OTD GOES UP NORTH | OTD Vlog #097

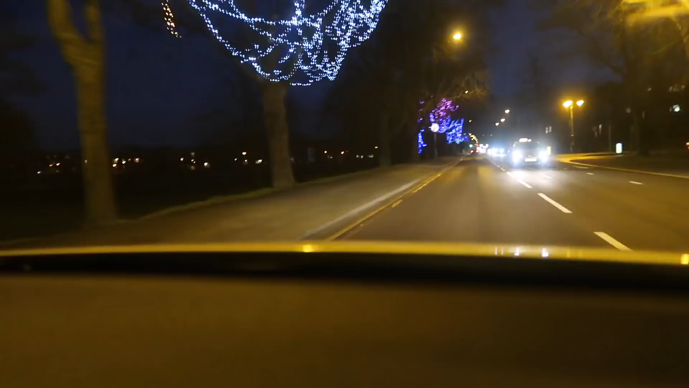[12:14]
Harrogate is so beautiful, like stunning. Love driving around there.